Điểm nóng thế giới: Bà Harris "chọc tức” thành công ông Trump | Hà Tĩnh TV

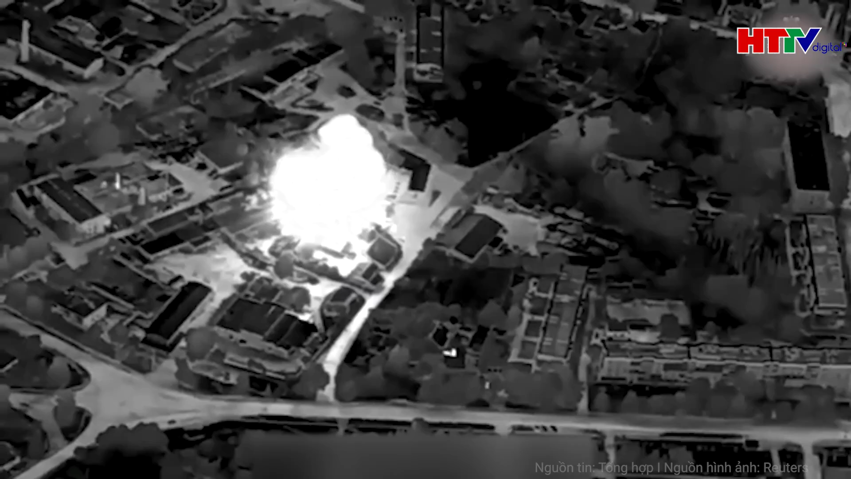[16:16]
đặc biệt là các cuộc khống kích đã được thực hiện dày đặc vào các tỉnh khu vực đông bắc Ukraine là Sumy và Kharkov.
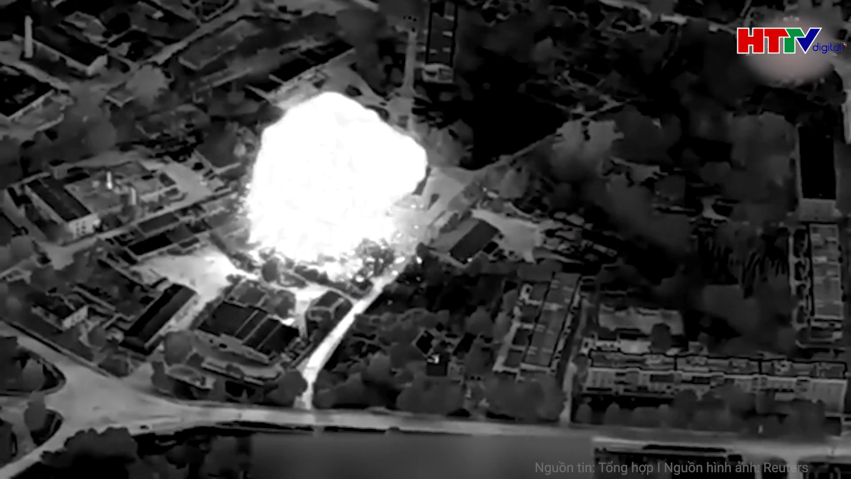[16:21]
Các mục tiêu là xe quân sự của lực lượng vũ trang Ukraine vận chuyển nhân sự đến gần tiền tuyến đã bị tấn công.
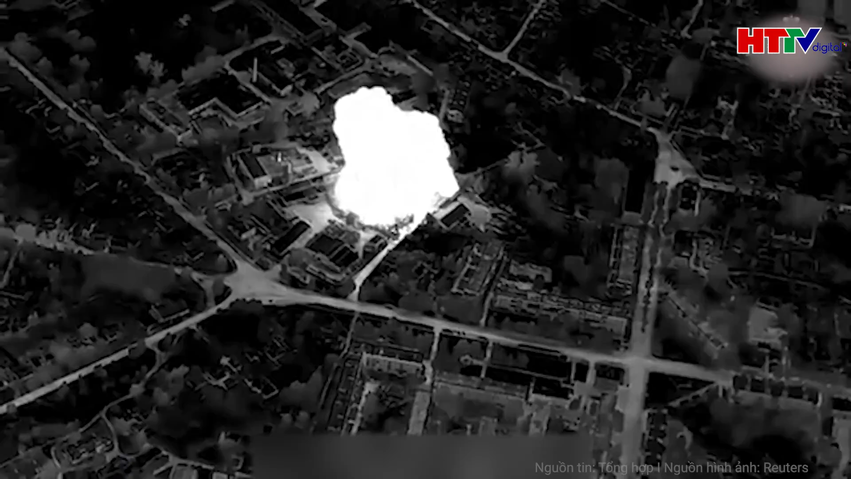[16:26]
Cùng với đó là những thiết bị quân sự hạng nặng như xe tăng, thiết giáp,